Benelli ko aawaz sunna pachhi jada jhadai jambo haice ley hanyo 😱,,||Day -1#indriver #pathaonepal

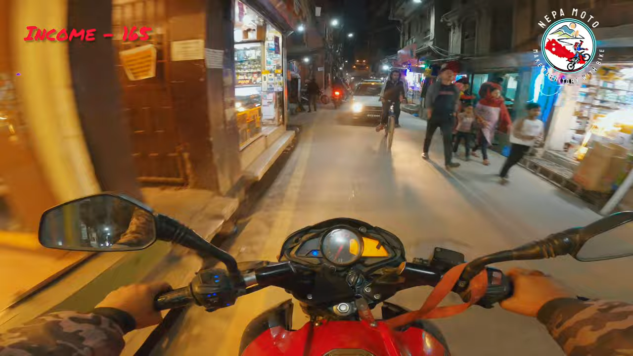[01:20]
उहाँलाई आफ्नो डेस्टिनेसनतिर लग्दै गर्दा मैले बेनेली थिएँ। बेनेलीको आवाज सुन्दा यस्तो दामी लागेको थियो र पछि पछि लाग्दै लाग्दै गएँ र झन्डै
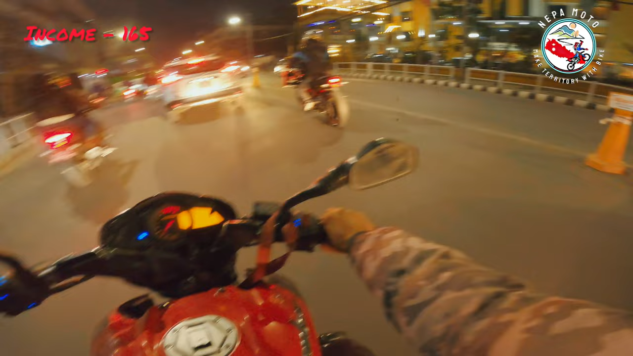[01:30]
जम भाइसँग प्यास भएको। म चाहिँ आफ्नो लेनभन्दा बाहिर निस्केको थिएँ है, मेरै गल्ती थियो। अनि त्यसपछि म आफ्नो गन्तव्यतिर फेरि लागेँ त।